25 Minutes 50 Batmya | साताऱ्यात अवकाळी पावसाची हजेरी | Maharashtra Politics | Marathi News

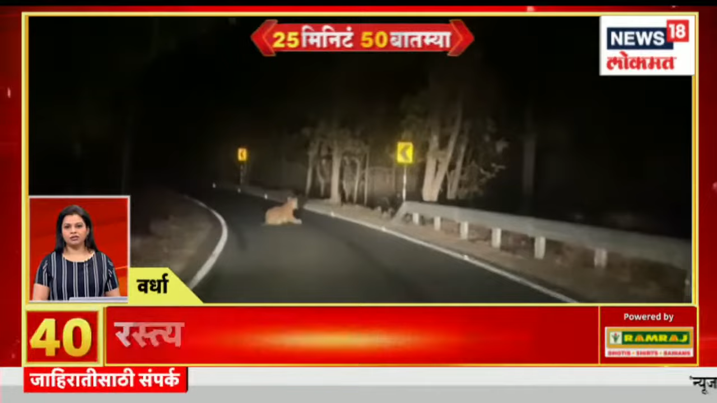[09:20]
आष्टीचे तहसीलदार सचिन कुमावत यांनी वाघाचा वावर कॅमेरात चित्रित केलाय. गोंदियाच्या श्रीरामपूरमध्ये 3 दिवसांच्या शंकरपटाचं आयोजन करण्यात आलं.